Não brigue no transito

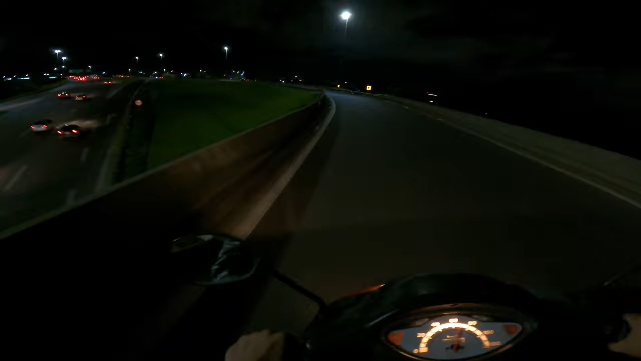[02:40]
diminui, porque no trânsito, né, tem outras coisas, tem que dirigir,
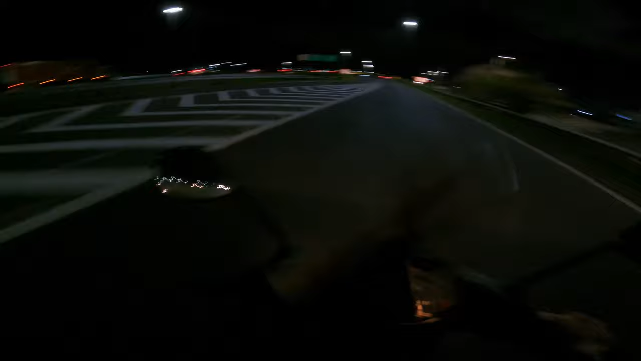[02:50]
ou pilotar ali, enfim, o carro é a moto, tem que prestar atenção na sinalização, zaz e zaz. E aí, o que que acontece? O cara que tá dirigindo, às vezes, quer ver, ó, o cara que tá dirigindo, ele tá concentrado no trânsito, ele troca de faixa sem olhar o espelho, sem dar o pisca,
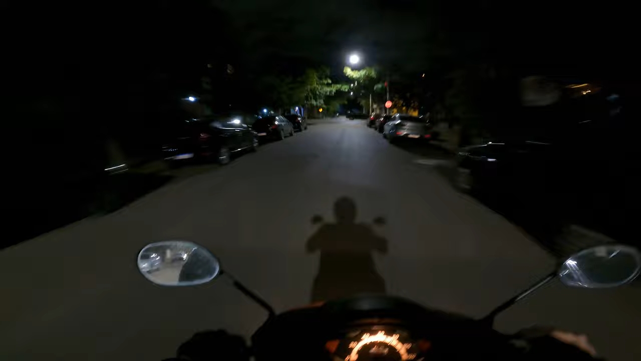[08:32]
Tipo, esse amigo aqui. O que é que é? O que é que tu tá fazendo, amigo? Tu já tá de sanhongue, amigo. Farol apagado, amigo. Trancando a rua, amigo. Tu tá fazendo merda, amigo. Enfim, até esqueci o que eu tava falando.